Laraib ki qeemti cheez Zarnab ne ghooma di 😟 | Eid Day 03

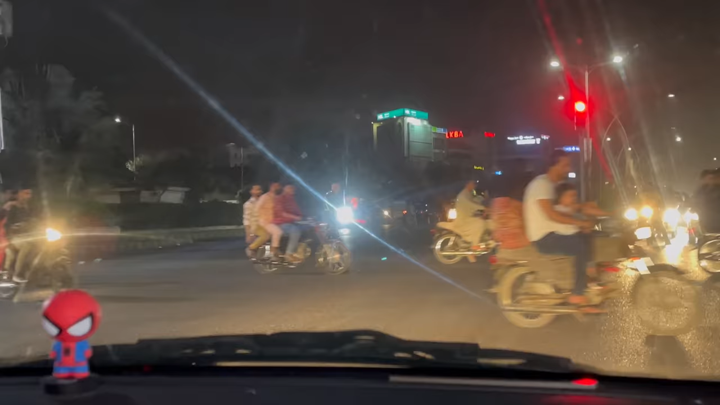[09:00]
पहले ये NMC के सिग्नल बोलते थे और अभी ये यहाँ पे खड़े हुए हैं, आई गेस ये वॉलंटियरली हेल्प करते हैं सबकी, और इस तरह सिग्नल जो है वो ताकि ट्रैफिक जो है ज़्यादा जमा ना हो और ट्रैफिक तरीके से अपने पेस से चले।